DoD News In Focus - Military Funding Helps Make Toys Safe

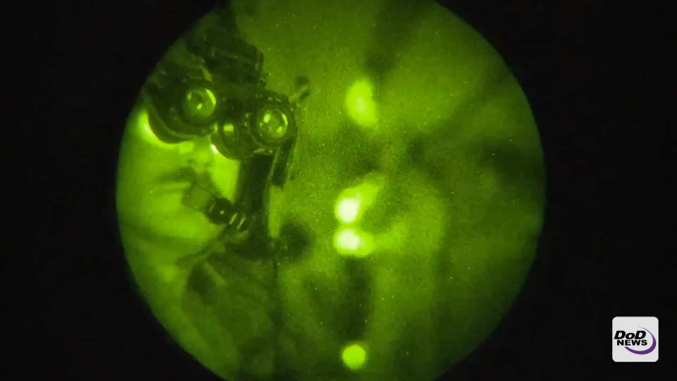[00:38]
One of the interesting research projects was helicopter pilots flying with night vision goggles and the risk of eye injuries from impact.